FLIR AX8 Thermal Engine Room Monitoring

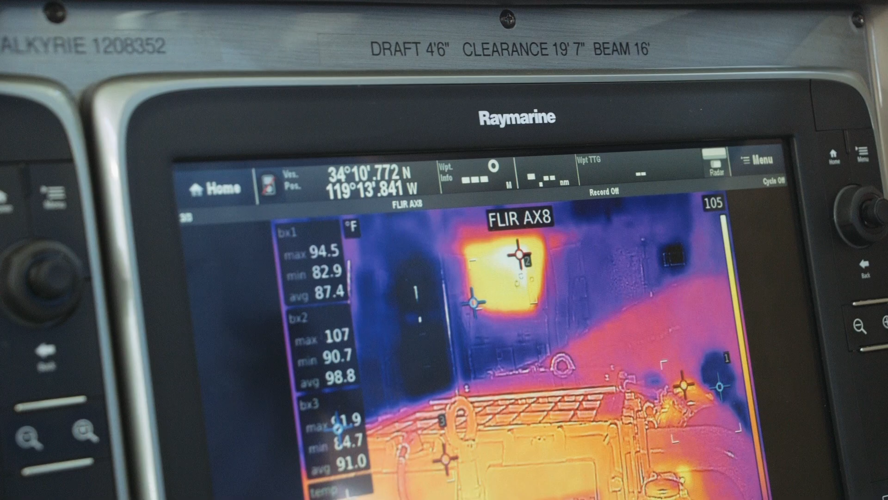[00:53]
displays and sends audible and visual alerts when temperatures rise above preset levels.
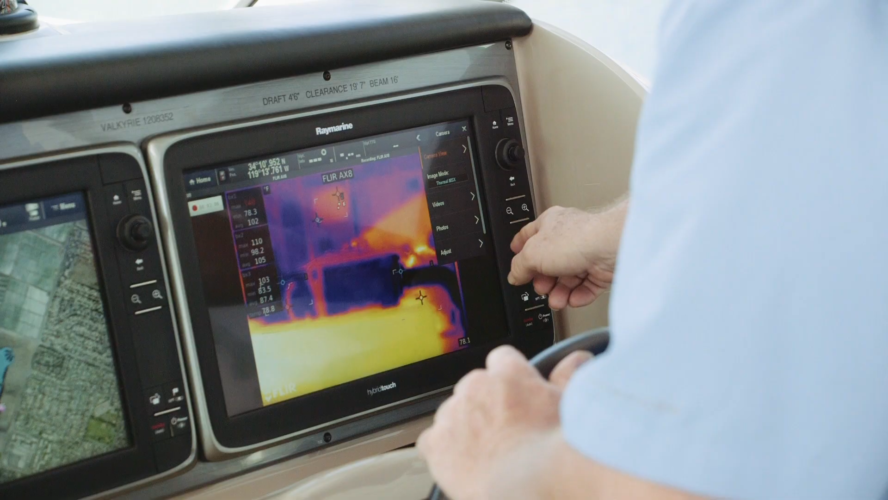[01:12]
With Raymarine's hybrid touchscreen, you can easily switch between thermal and visible modes.
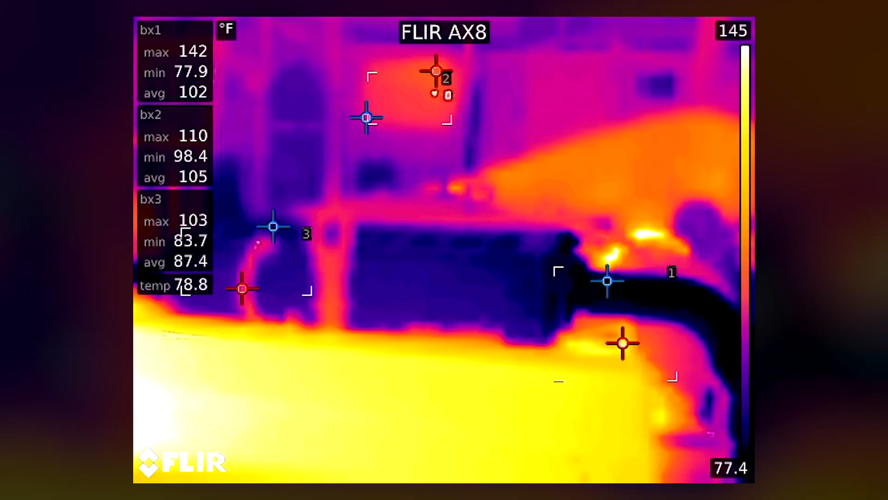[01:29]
On screen: scale top 145°F, scale bottom 77.4°F
which combines video from both cameras for even more detail.
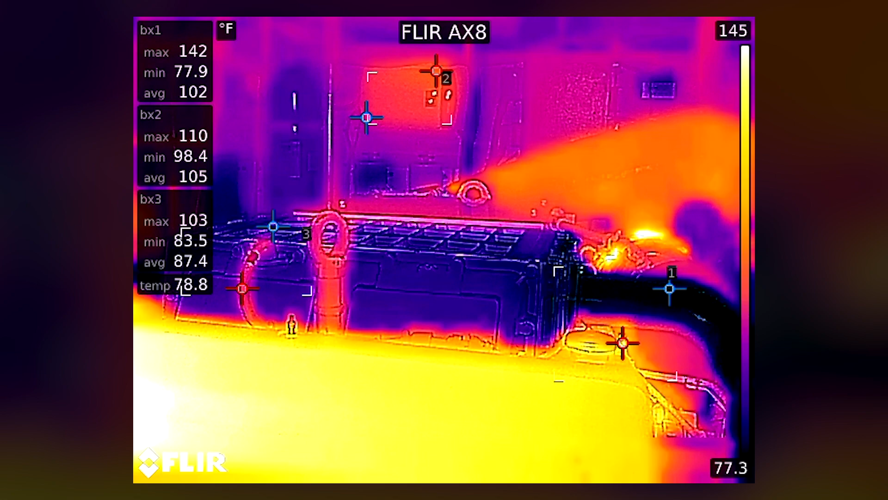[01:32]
On screen: scale top 145°F, scale bottom 77.3°F
By analyzing temperature and heat patterns,
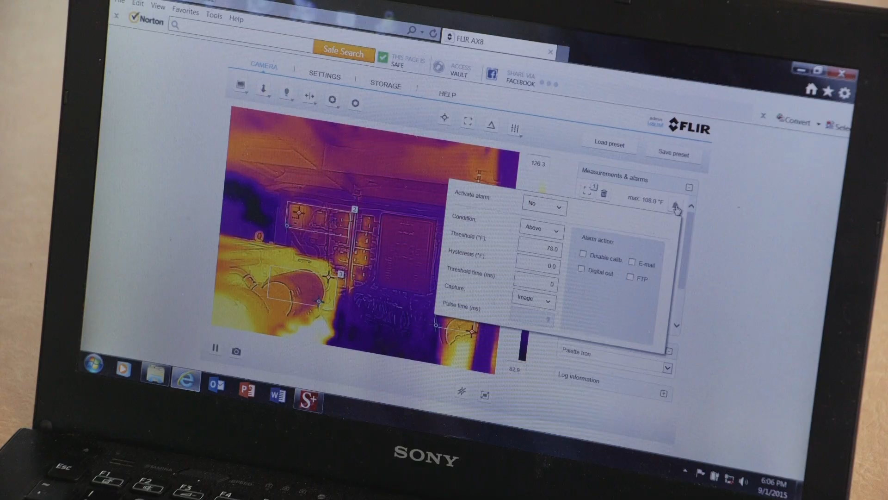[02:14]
you can set up customized alarm zones using a laptop and easy-to-use software for a fully customized installation.